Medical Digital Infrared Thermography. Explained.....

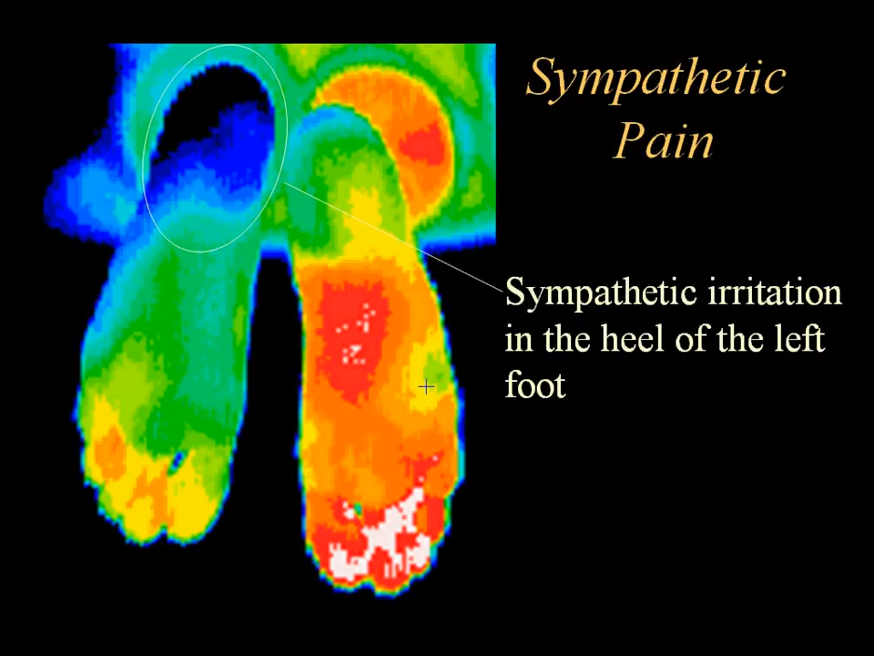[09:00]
to be a result of a long-term weight transfer off the left heel.
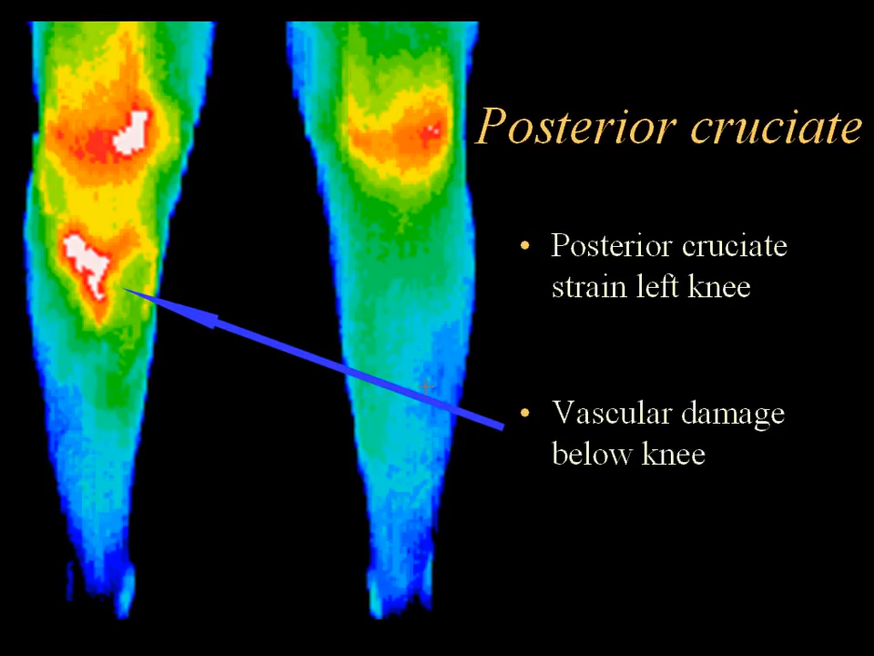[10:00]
This woman basketball player had been carrying an injury to her right foot,
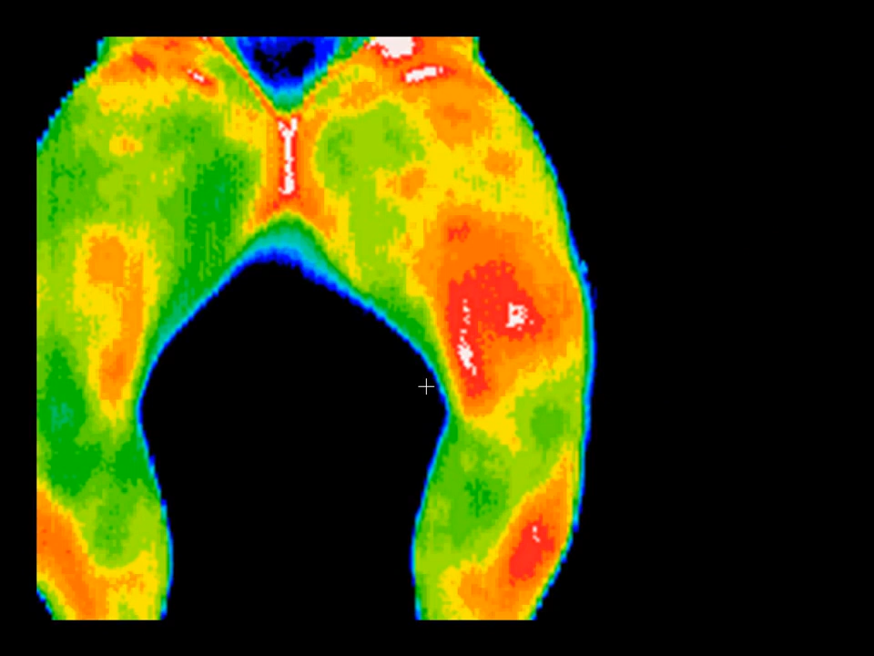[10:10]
which was a stress fracture in the navicular. Thermography showed the effects of the weight transfer to her left knee,
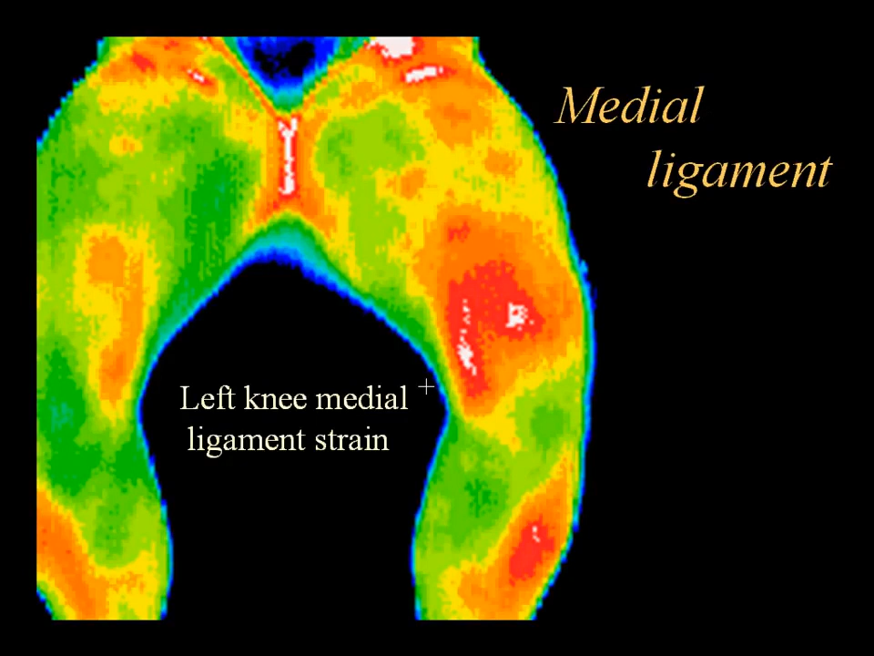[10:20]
as evidenced by a giant red area of inflammation that is red with white spots in it. Thermography showed the effects of the left knee. Complex regional pain syndrome occurs with injury to a limb.
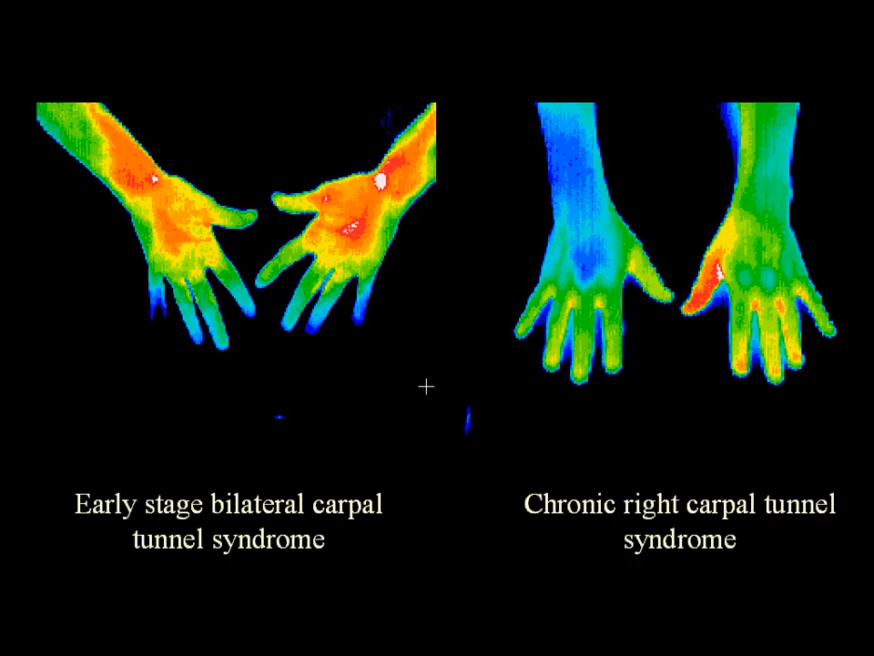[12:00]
Later on, after no treatment and when there has been chronic nerve damage, you see the changes where the entire hand and arm becomes blue and the fingers are cool.
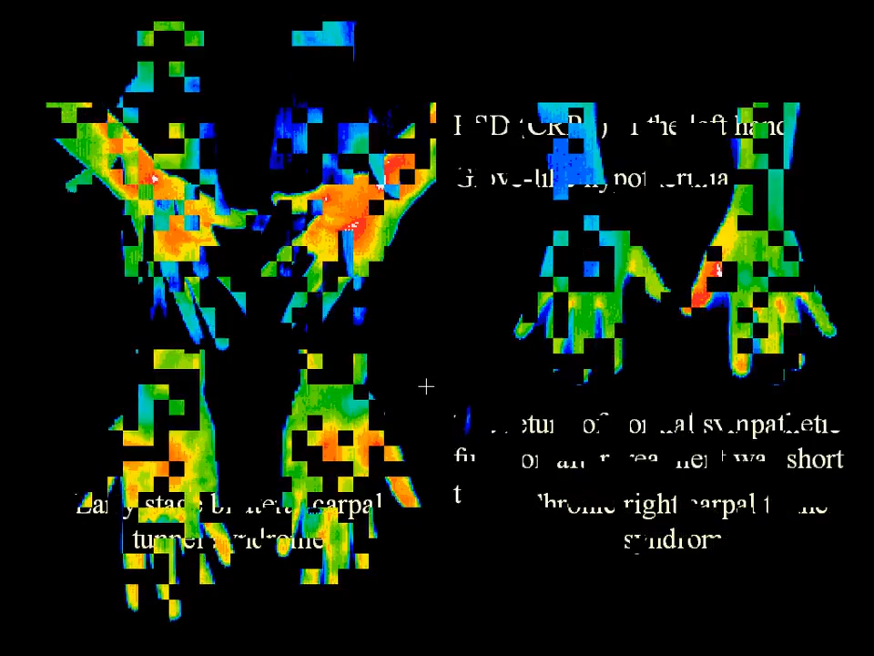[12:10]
This is a case of chronic regional pain syndrome or RSD of the left hand. You can see at the top image on the right the glove-like hypothermia.
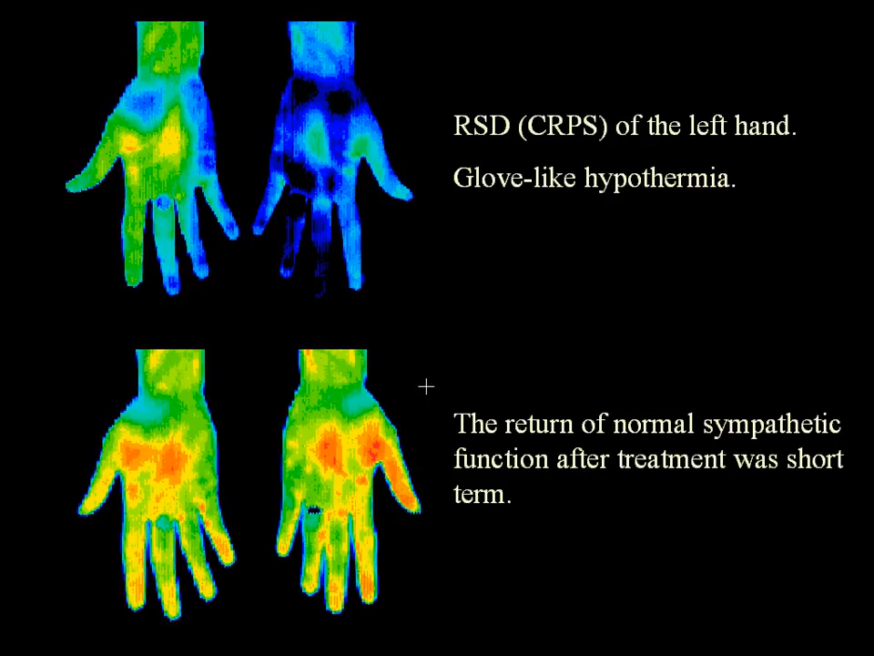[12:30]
Below is the return of normal sympathetic function after treatment. In this slide,